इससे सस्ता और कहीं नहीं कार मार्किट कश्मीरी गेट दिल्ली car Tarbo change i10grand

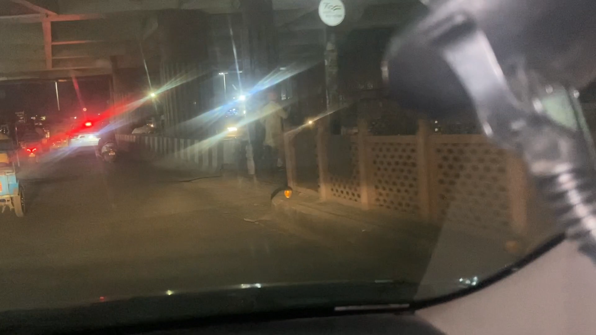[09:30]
ये कश्मीरी गेट का बस अड्डा है, मैं उसके नीचे कर जा रहे हैं। खिड़की खुल रही है गाड़ी की, कोशिश गाड़ी खिड़की बंद करूंगा मैं अभी।
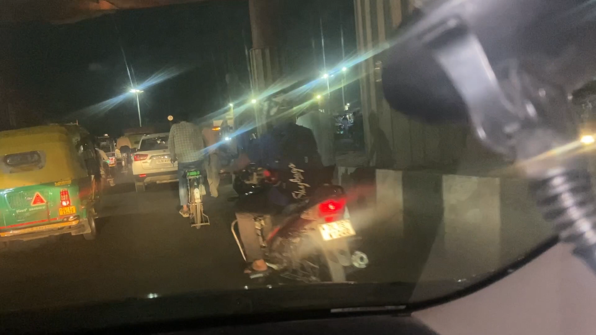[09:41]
पता ना मुझे रास्ता, ना पता कैसे जाऊंगा, तो देख लूंगा पर पहुंच जाऊंगा। बड़ी भीड़ है भाई, बहुत भीड़ है।